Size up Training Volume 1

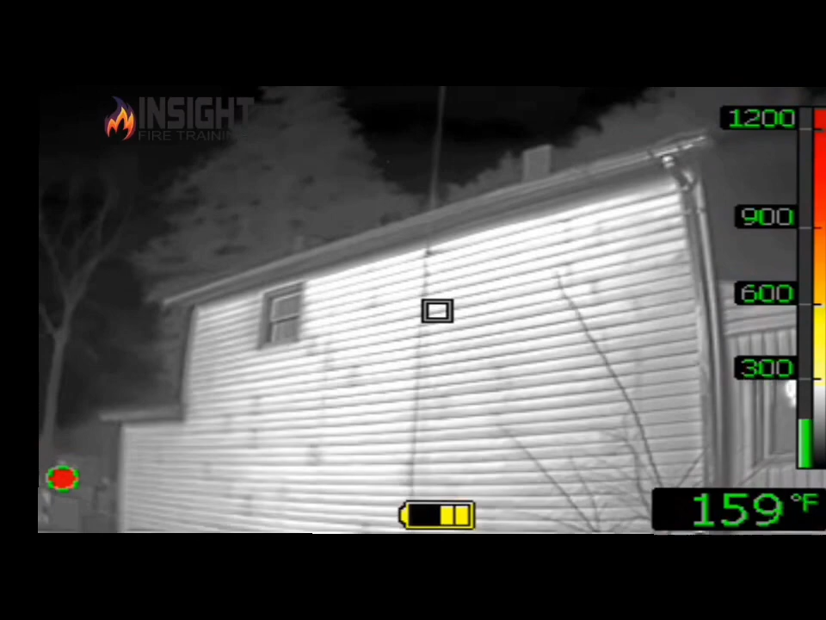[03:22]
On screen: spot 159°F
the heat signatures on the exposure house watch as the camera switches to low sensitivity you can
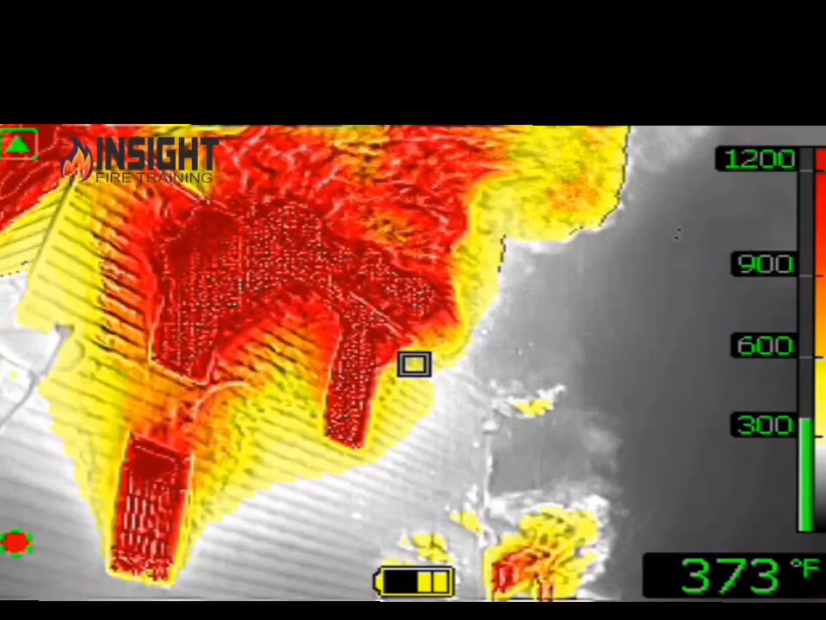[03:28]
On screen: spot 373°F
actually see the bars on the windows you got thousand plus degrees apparent temperatures fire is blowing out
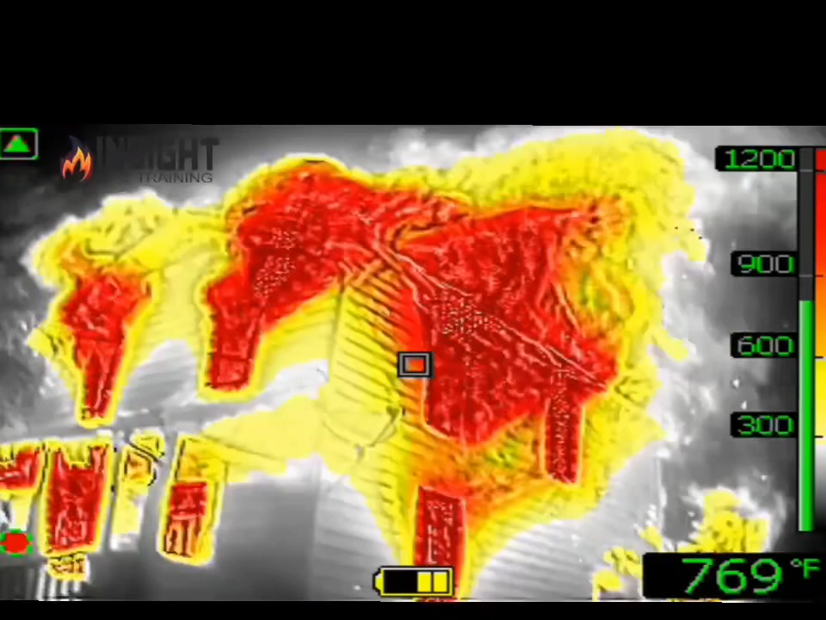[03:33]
On screen: spot 769°F
that side if you look on the alpha division you had thousand plus degrees blowing on the second floor which
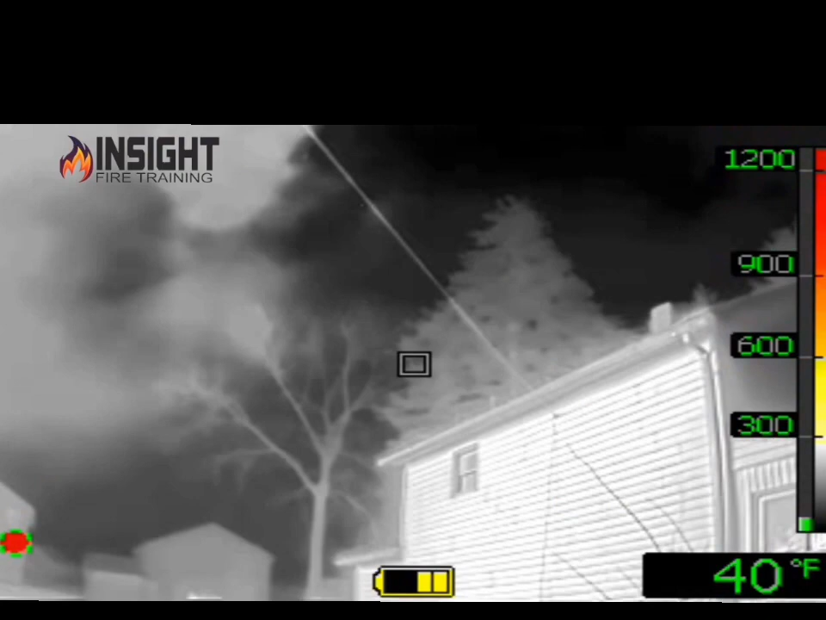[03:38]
On screen: spot 40°F
was black smoke visibly when we look back with the actual visual visual camera we see fire
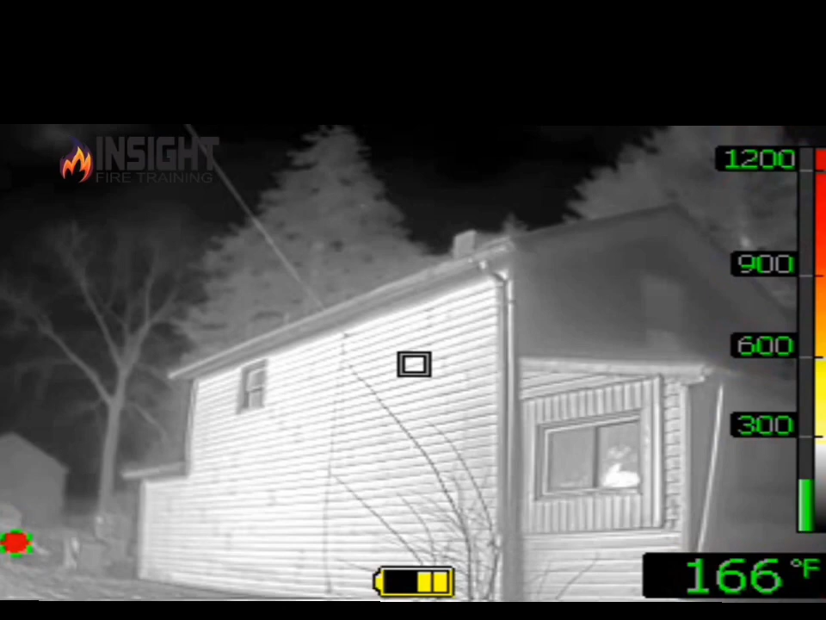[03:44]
On screen: spot 166°F
blowing out 10 seconds later that's how fast conditions can change you want to pay attention to these thermal cues and clues and use them to enhance your strategies and tactics and not be surprised
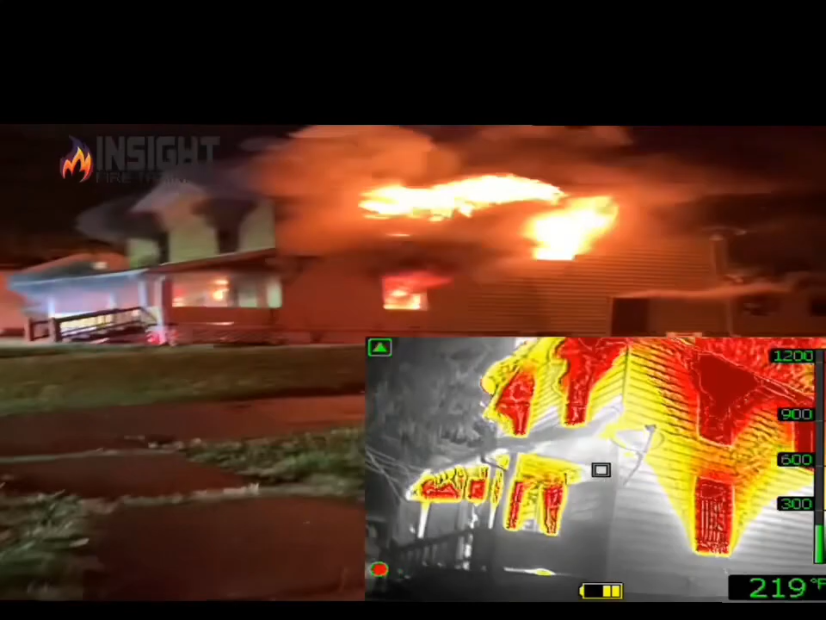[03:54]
On screen: spot 219°F
always be thinking one to two steps ahead of the fire that's what a good incident commander does and listens to their crews inside notice the difference in these pictures this is the first shot and 10 seconds later you'll notice a massive difference difference in that second floor windows on the alpha side
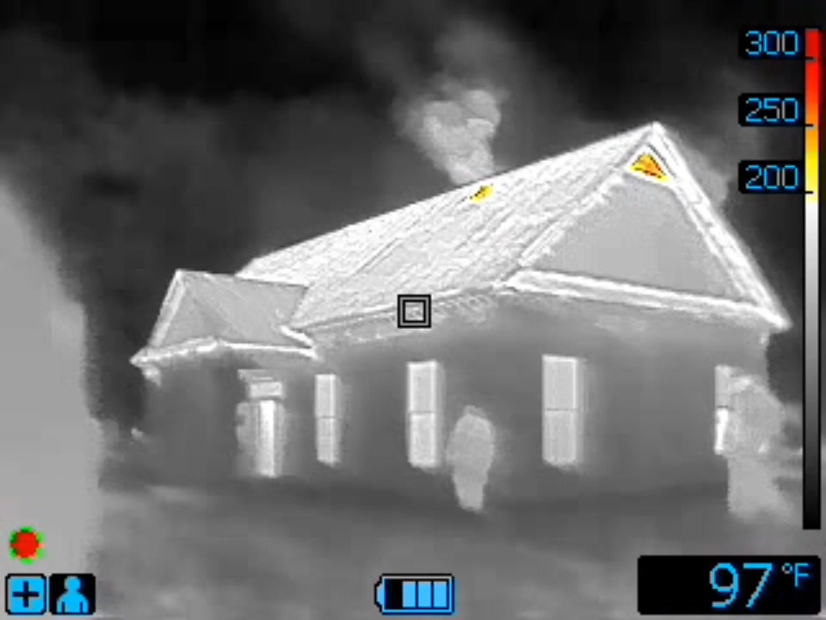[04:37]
On screen: spot 97°F
in this next video we're looking at a bank that's on fire we've got heavy heat in
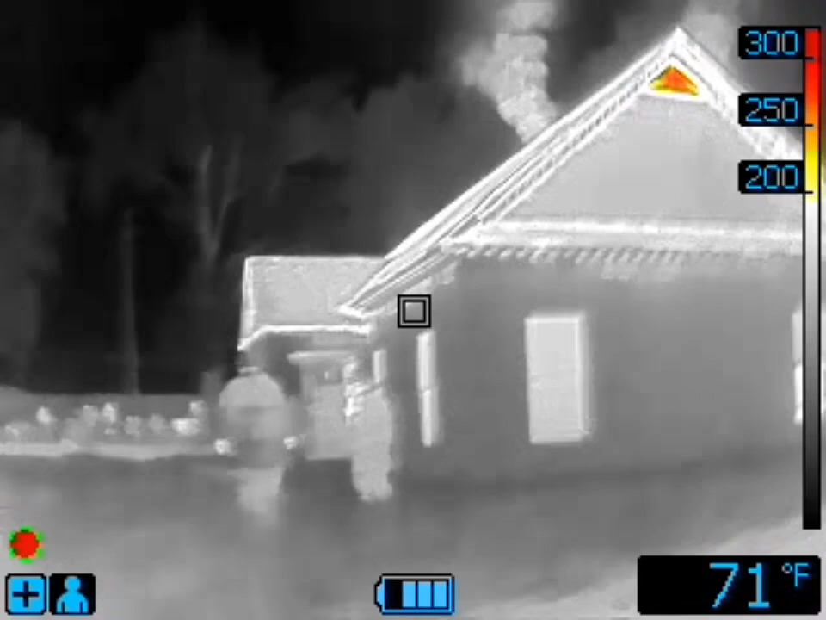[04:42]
On screen: spot 71°F
the attic using search and rescue
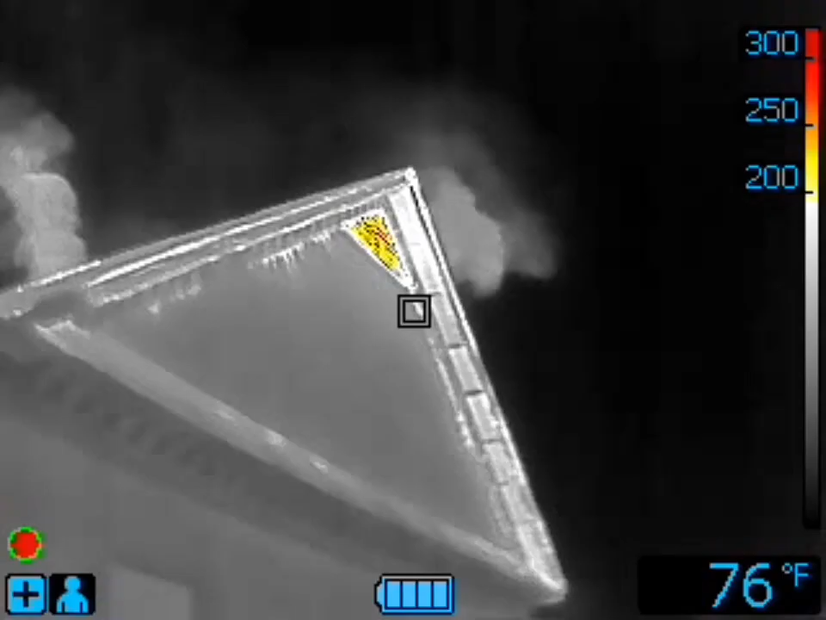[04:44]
On screen: spot 76°F
mode when we look at the delta side of the gable we can actually see heat signatures we switch back to standard nfba ti basic we don't see the heat signatures as well because it doesn't
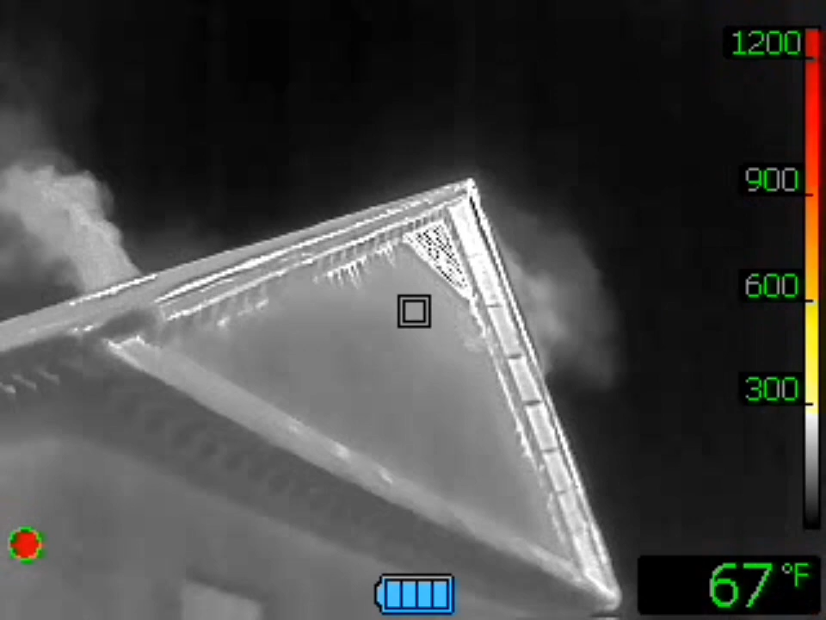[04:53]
On screen: spot 67°F
highlight until 300 degrees fahrenheit we use search and rescue mode however it highlights signatures at 200 degrees helping the incident commander identify how much heat is in the attic we can see
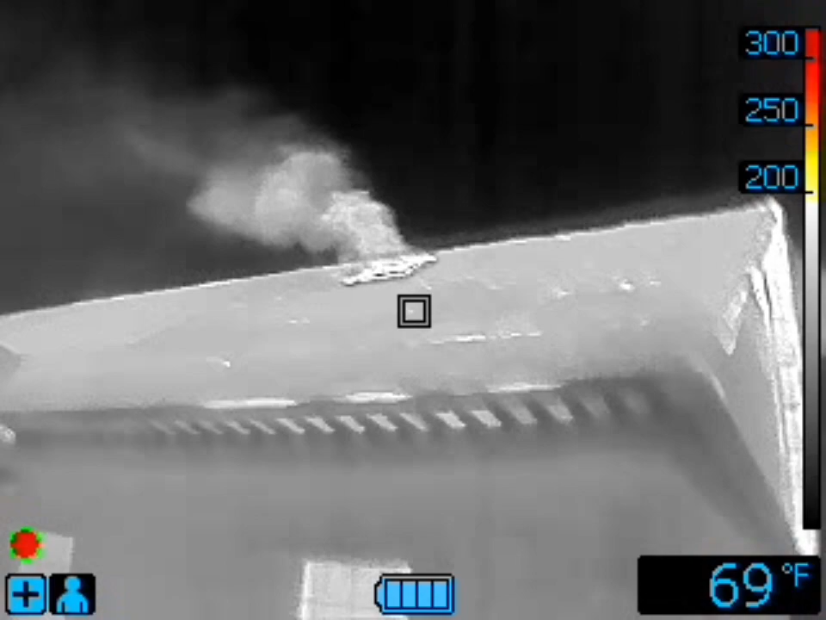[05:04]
On screen: spot 69°F
convection currents coming out the vent hole gives us an idea of where the fire is going and what conditions are going to look
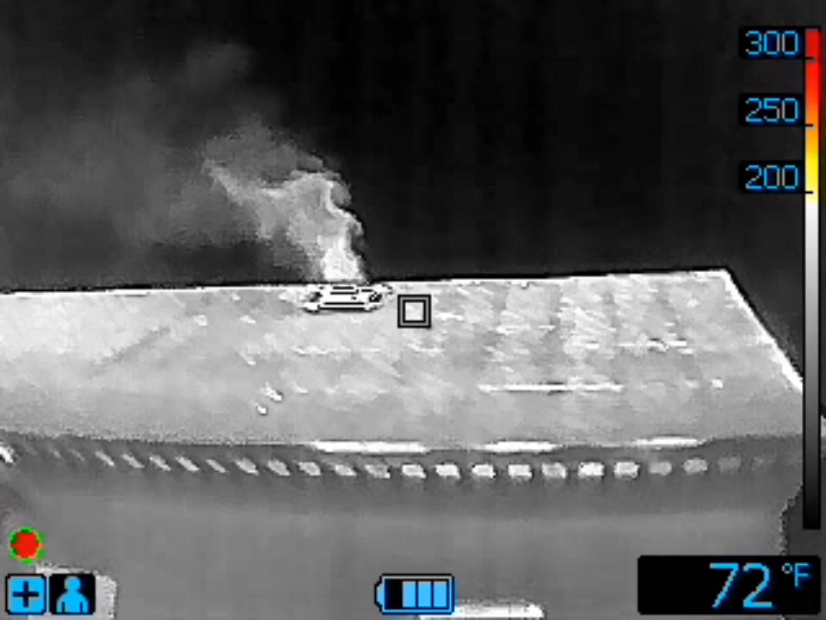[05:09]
On screen: spot 72°F
like if we don't get lines in place fast enough all these cues and clues can be used to help you on the fire